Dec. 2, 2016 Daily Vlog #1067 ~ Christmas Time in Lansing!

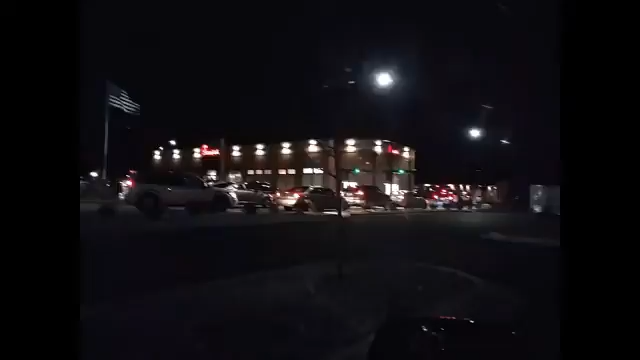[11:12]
They have Traffic winding all around the parking lot just to go through their drive-through Look at that place their entire parking lot is packed
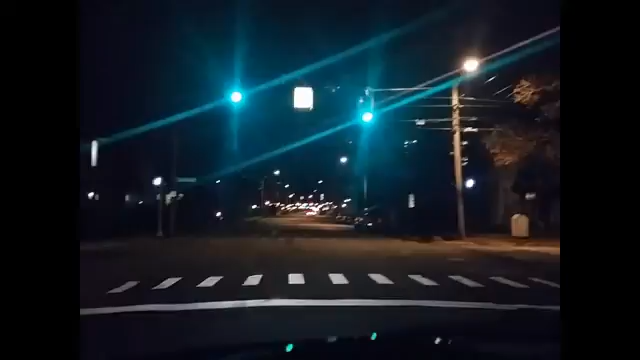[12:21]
See left turn left up here at some point but going downtown Lansing look at the high-rise apartments Those weren't I don't think those were there before they may have been but I don't think so Anyway,
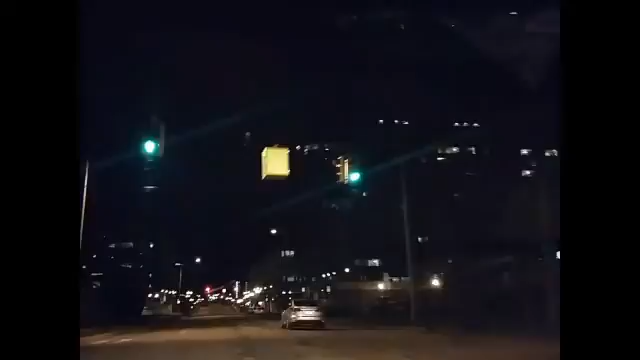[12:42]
we're coming in on the back side of the Capitol There's our tallest building and There's Constitution Hall This is all state state buildings state offices all through here.